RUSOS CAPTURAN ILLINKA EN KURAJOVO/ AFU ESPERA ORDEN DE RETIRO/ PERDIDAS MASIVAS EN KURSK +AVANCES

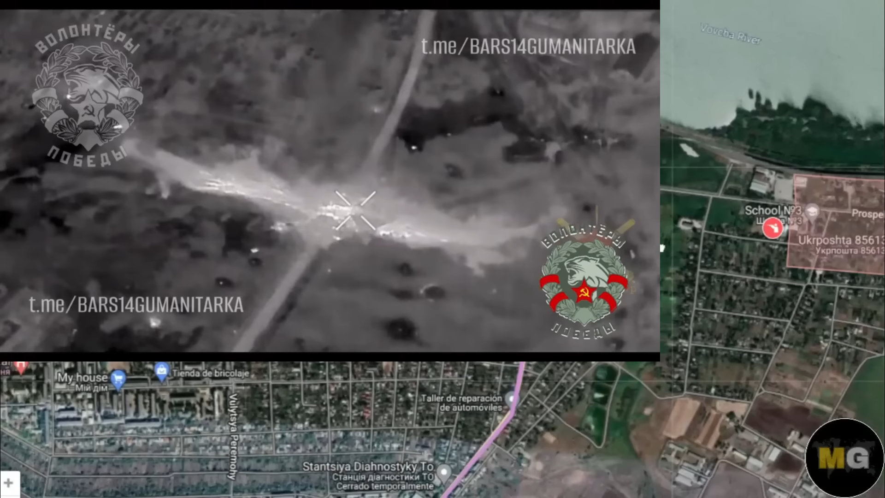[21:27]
ucranianas pues si estaban aún en esta zona pues no partieran hacia la parte central de curajobo
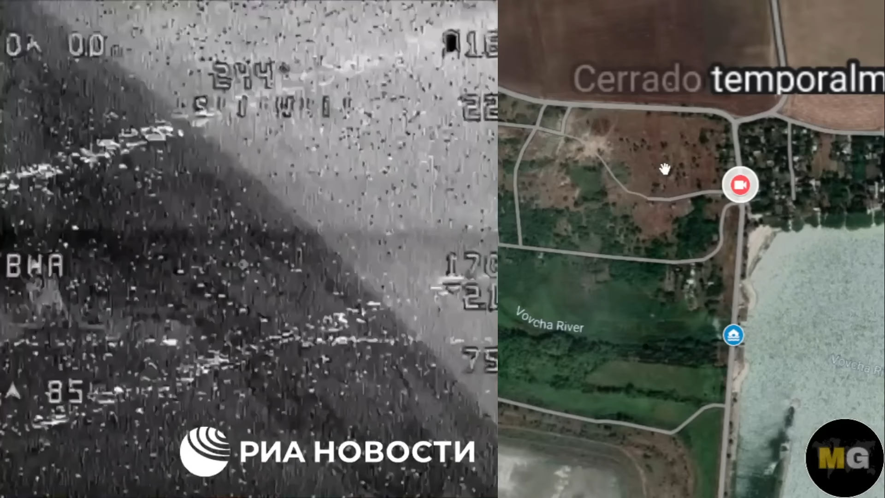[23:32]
rusas y vemos la la presa ya después de ser destruida allí estamos viendo no se aprecia bastante bien pero